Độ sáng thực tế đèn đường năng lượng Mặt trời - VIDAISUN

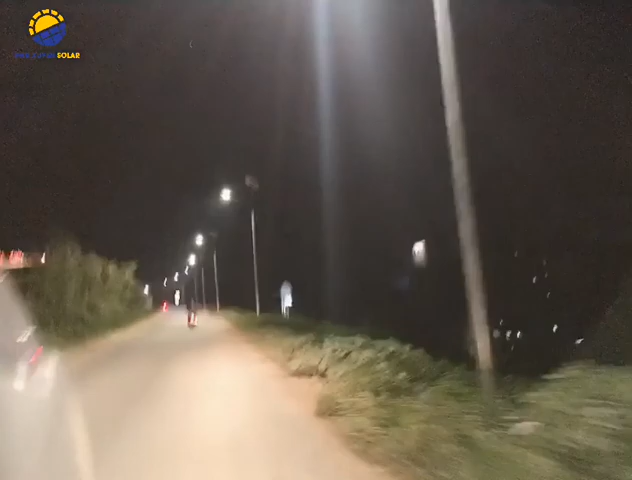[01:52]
Nắp cột đèn xong nắp đèn lên dựng lên thôi Đèn thì nắp sắt được cột dựng lên rồi xong Đoạn đường đê này Thì nó Có khoảng mấy chục cột đèn gì đó Mình cứ đang đi thôi Có khoảng 2-5-30 mét Thì đó Một cột